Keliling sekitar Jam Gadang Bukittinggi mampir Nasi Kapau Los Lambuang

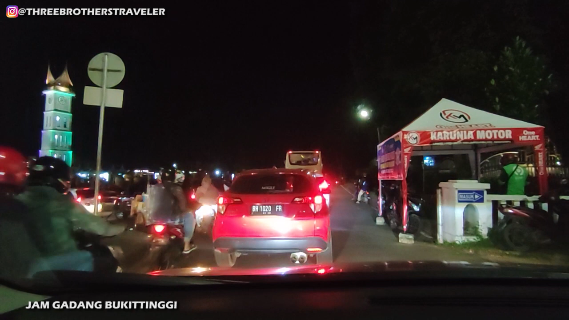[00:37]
Nah teman-teman, malam ini kita udah berada di kota Bukit Tinggi.
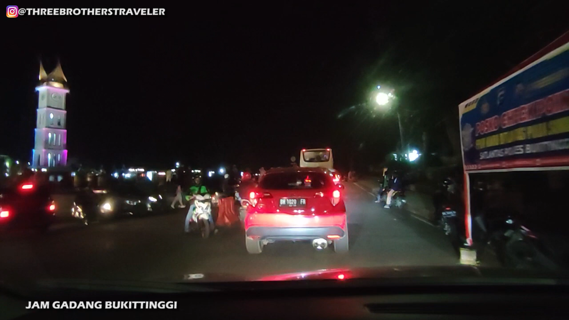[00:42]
Nah rencananya malam ini kita mau keliling-keliling di sekitar jam gadang di Bukit Tinggi ini.